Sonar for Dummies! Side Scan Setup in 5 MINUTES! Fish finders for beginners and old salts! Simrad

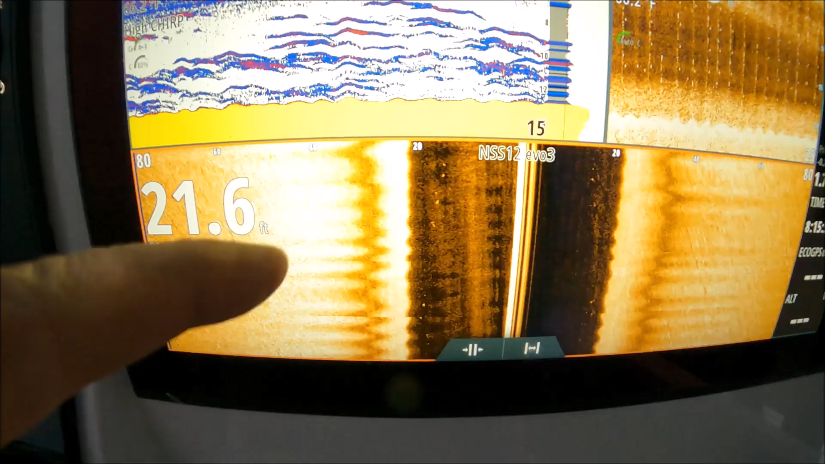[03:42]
On screen: depth 21.6 ft
All right. You see these dots right here? That is Dave
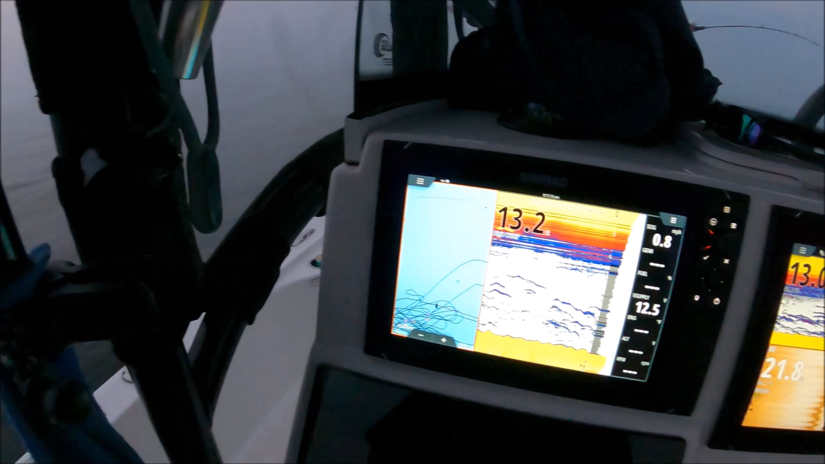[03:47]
jigging the spoons. Keep it going, Dave. You see the dots where it says 20 foot?
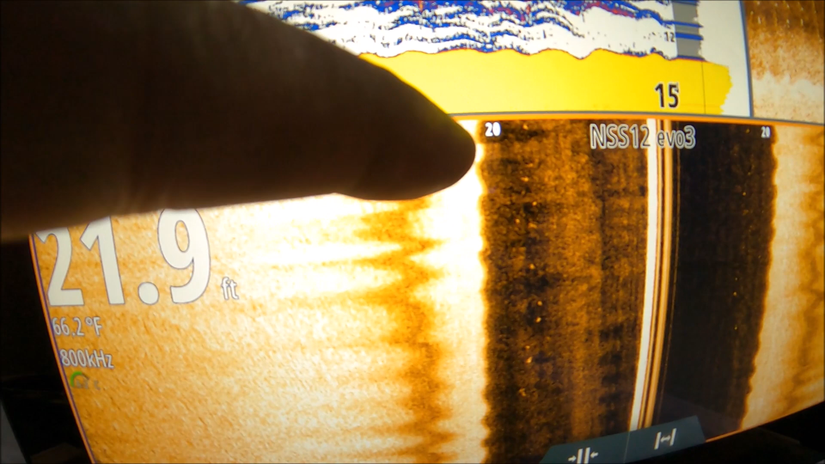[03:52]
On screen: depth 21.9 ft, water 66.2°F
It's almost at the 20 foot mark to the left, but the jig isn't 20 foot to the left. It's straight under us. So Dave, uh, stop now. Just like reel it up and stop it.
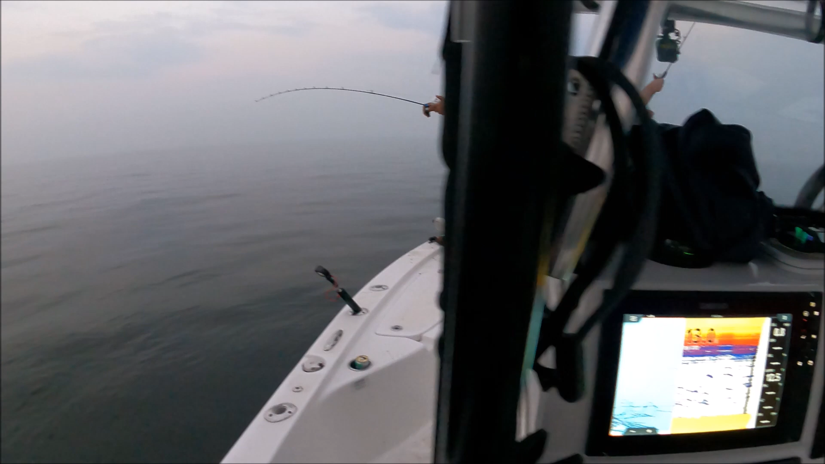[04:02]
Okay. You see it stopped, right? No dots now. So it was right about the 18 or 19 foot mark to the left, but it's straight under the boat. All right, drop it down. Okay. He's jigging it again. Okay. And there it is again.
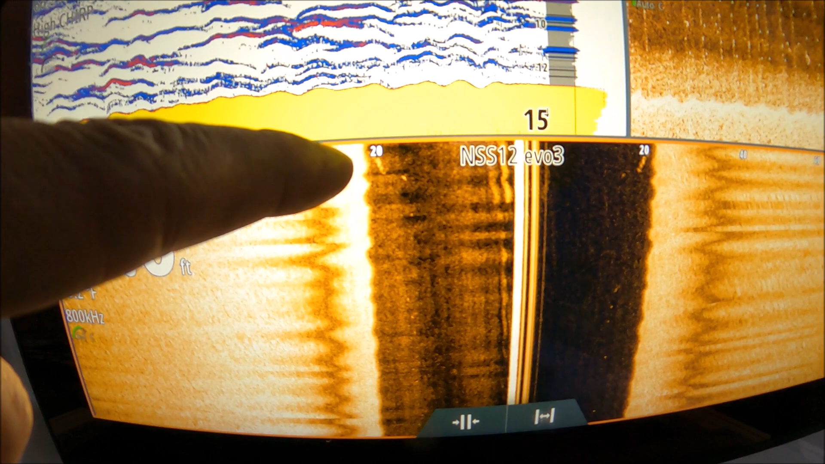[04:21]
You can see his spoon. You can see that it's not too bright. So he's working that spoon. Use the brightness here a little bit.
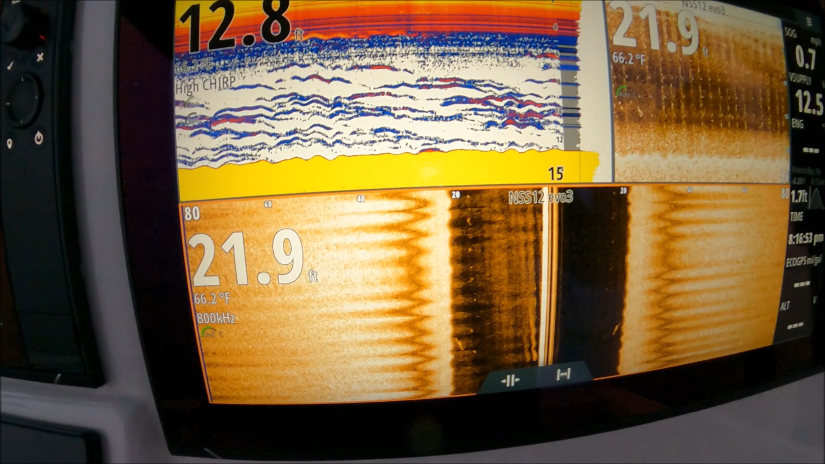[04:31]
On screen: water 66.2°F
Okay. There's Dave jigging.
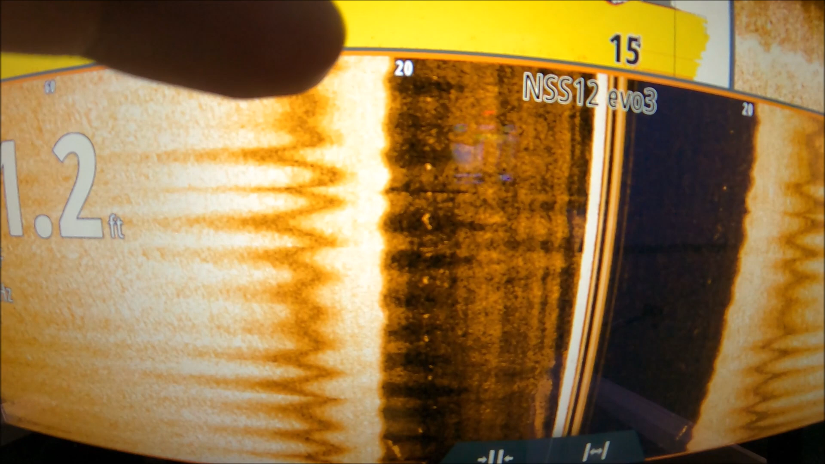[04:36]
That's his dots from his spoon that is directly under the boat. Not, it's not 20 foot to the left.
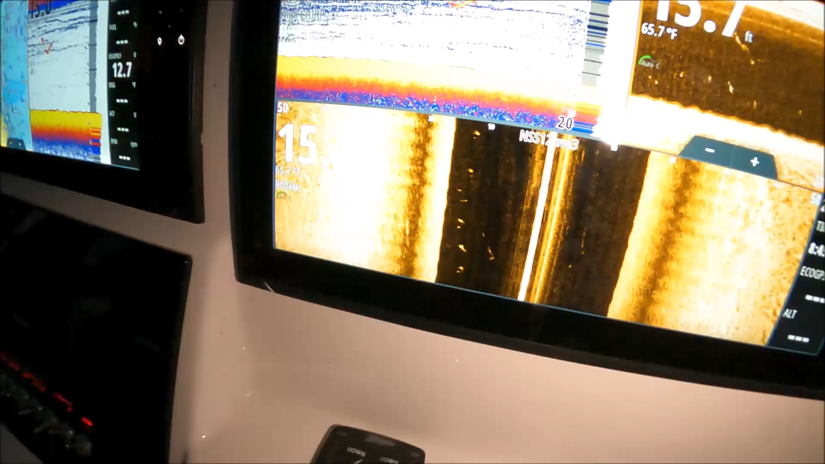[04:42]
On screen: water 65.7°F
Okay. Side scan. That's the 10 mark. So 12 foot to the left. You can see that squiggly line.
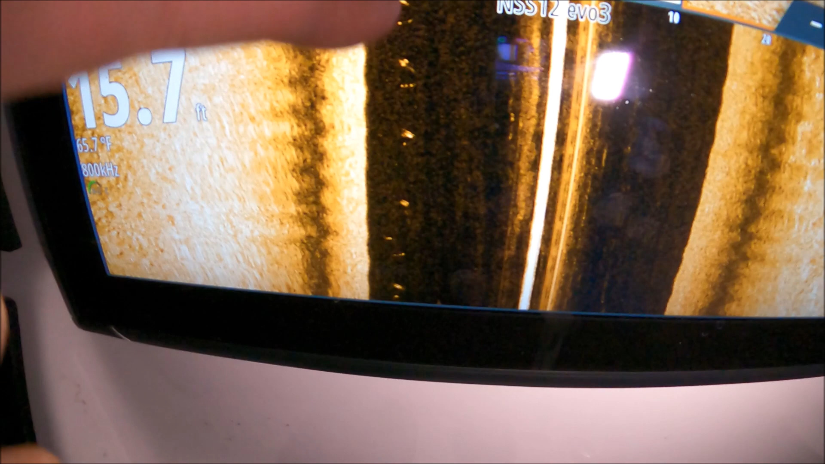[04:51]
On screen: depth 15.7 ft
That is Tim's spoon. He's working.
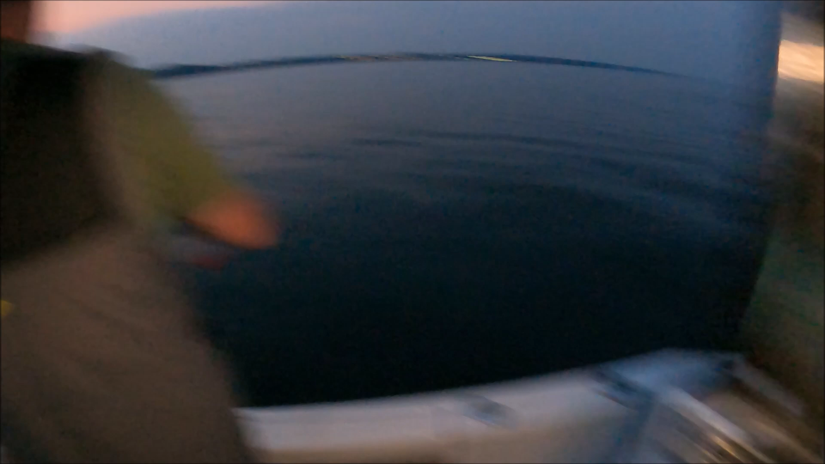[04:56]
So you see him working 12 foot to the left, 13 foot, maybe almost 15 foot, about 14 foot to the left.
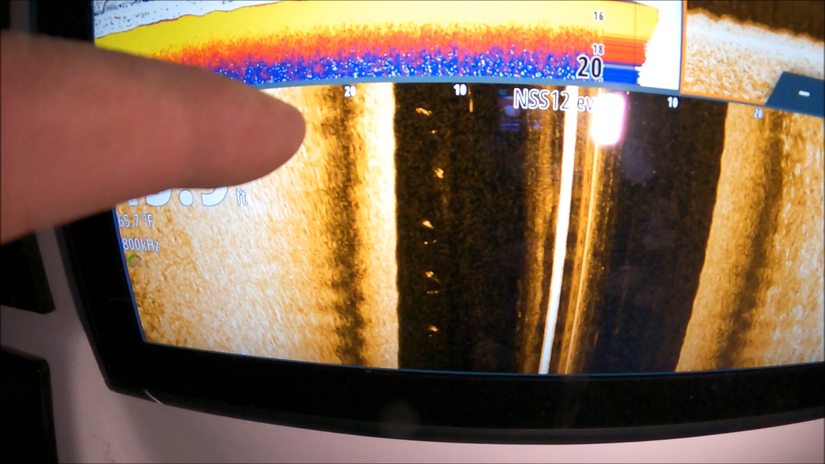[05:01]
But his jig is straight up and down under the boat. So, uh, you can see it's easy. There's no angle.
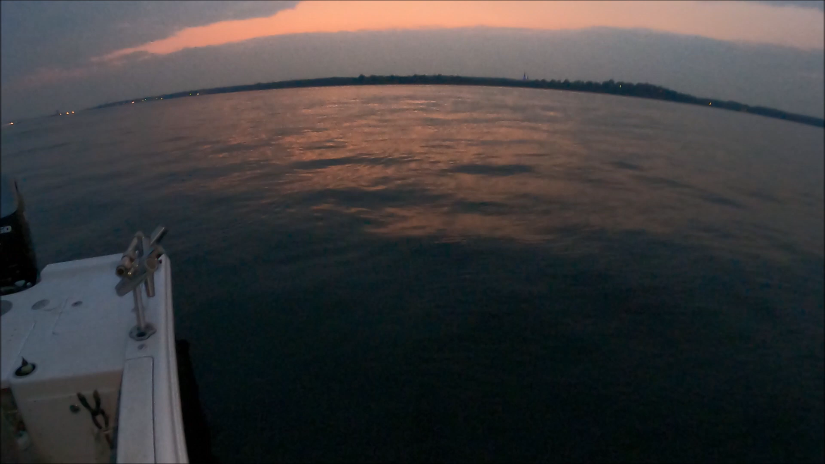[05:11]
There's straight down. I know it's crappy, but it's hard to see. But his line is straight up and down.
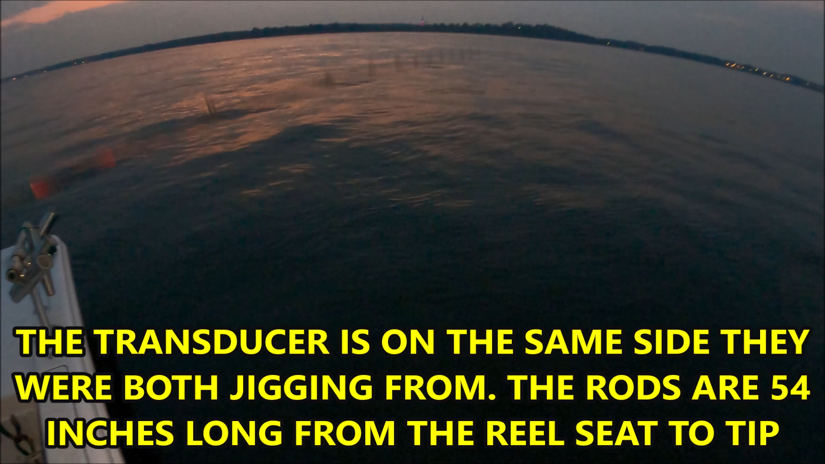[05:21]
So, four foot to the left. Four foot to the left, left yet.
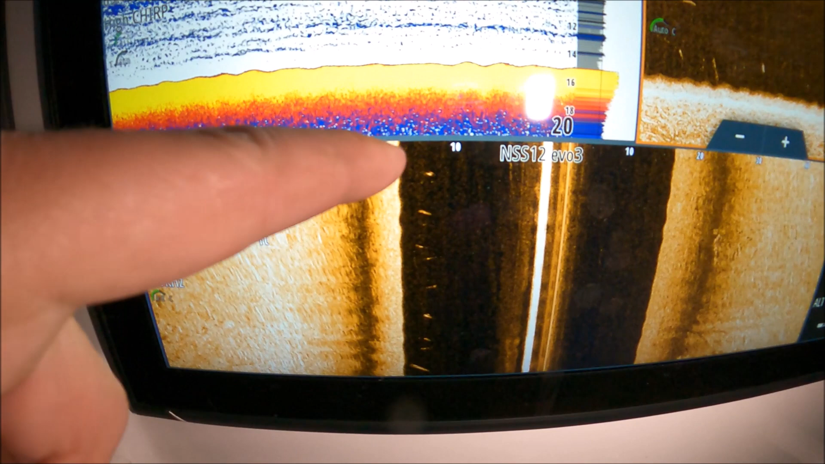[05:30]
The mark is right about 14 to 15 foot on here. So you do have to subtract a little bit of the depth to get the true distance left or right.
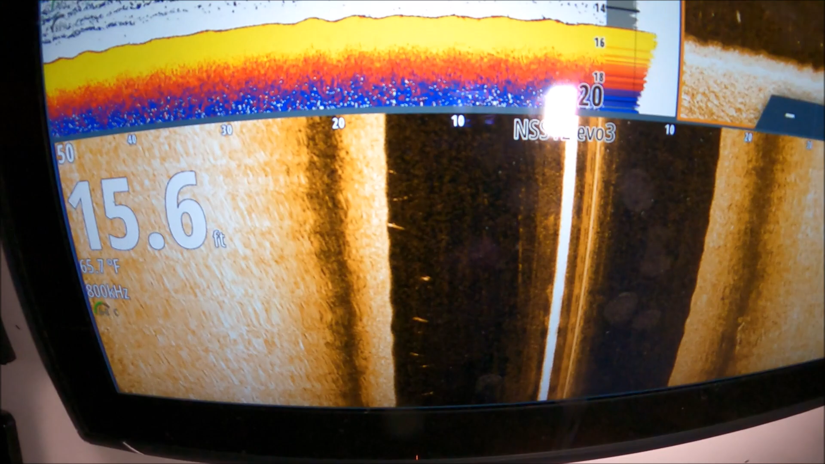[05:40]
On screen: depth 15.6 ft
All right. Stop. Hold it right there. Don't bring it down.